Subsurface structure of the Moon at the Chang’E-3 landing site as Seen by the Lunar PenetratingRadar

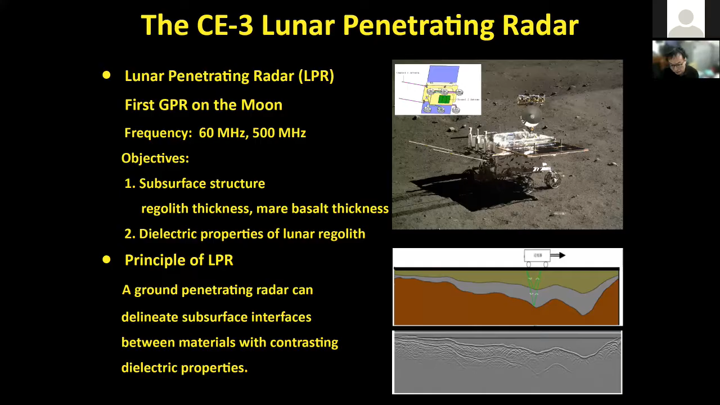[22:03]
we can obtain the cross-section of subsurface. So, from the radar image, we can study the subsurface structure and the subsurface property, like the dielectric permittivity or the back density here.
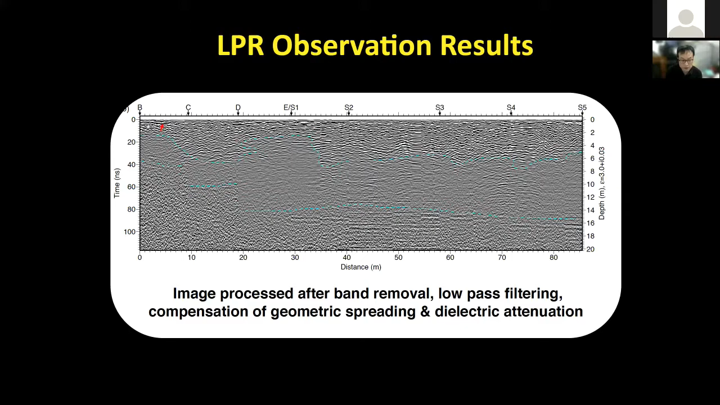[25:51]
But if we locate in detail the very shallow surface of the ground penetrating radar images, we get this one.
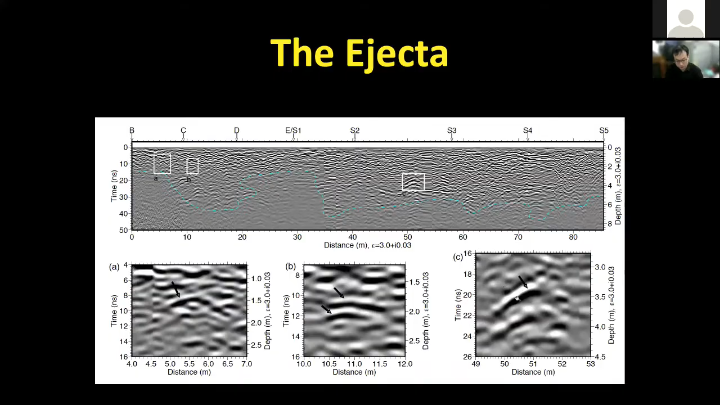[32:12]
So the shape of the hyperbolic curves depends on the height of the attainer edge,
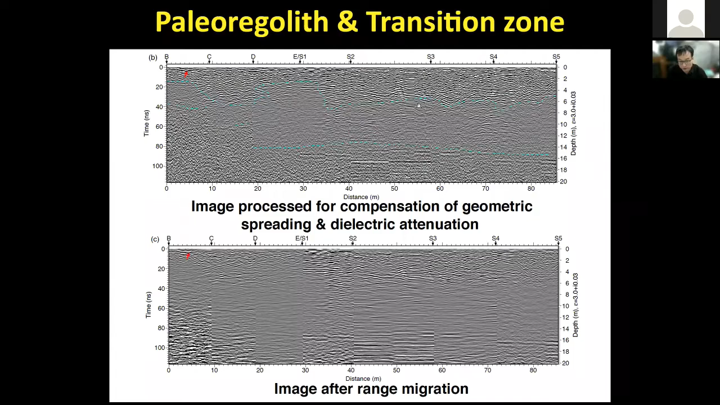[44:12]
And we, we, uh, sub, uh, we divided the subsurface structure into two zones here.
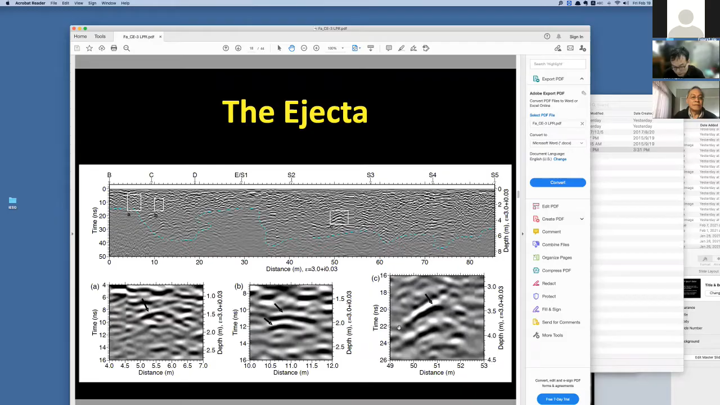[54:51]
uh, uh, of each, uh, half-bolic curve. For example, uh, the shape of this one is different from this one. So then, and this gives, uh,